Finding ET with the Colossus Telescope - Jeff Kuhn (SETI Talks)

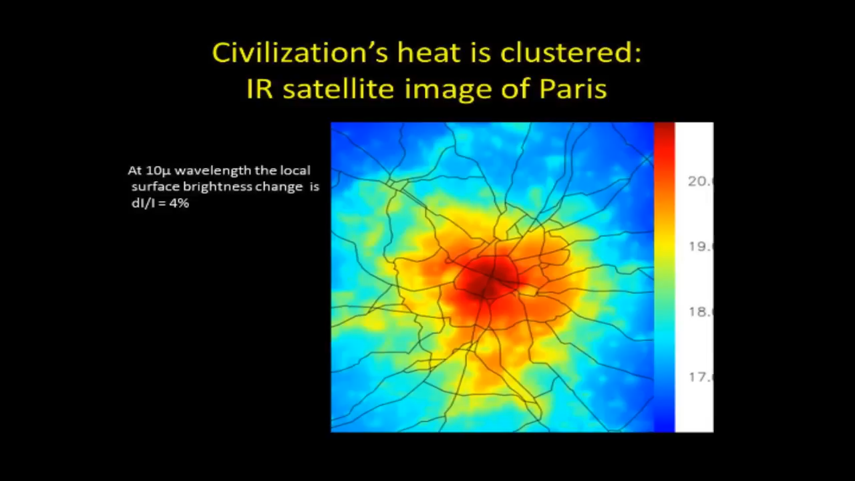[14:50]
If you look down at Paris and look at 10 microns, the intensity contrast is already 4%. It's a significant number.